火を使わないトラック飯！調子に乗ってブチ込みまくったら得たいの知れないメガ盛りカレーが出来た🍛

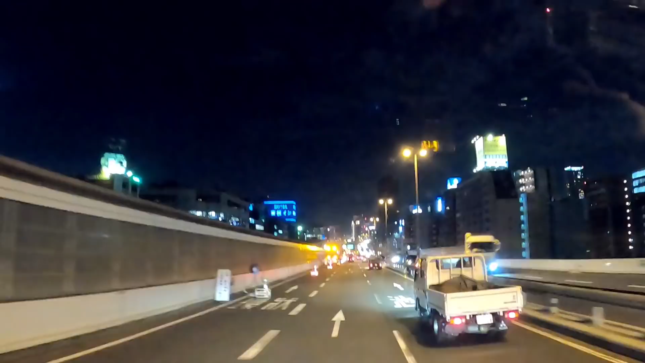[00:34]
環状線通行止めなんですよ結構ねこれは響いてますねあのこれなんかやっぱ忙しいかなと思ったらこれがね環状線通行止めのがねかなり影響して昼間からずっとやってるもんねよくまあこれだけ逆にこれだけまだ流れてる方やねほんまにまあ今ねちょうど環状線の上走ってますけど完全に止まってますよね